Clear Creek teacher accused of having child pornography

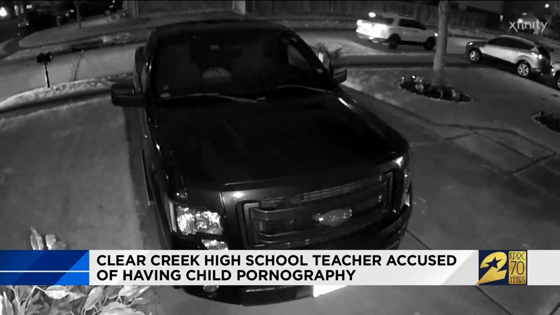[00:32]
Nearby home surveillance shows a moment federal investigators swarmed the home of 51 year old Kenneth Fontenot Friday morning not long after the Clear Creek High School teacher was under arrest and charged with two counts of possession or promotion of child pornography. It's terrible it really is.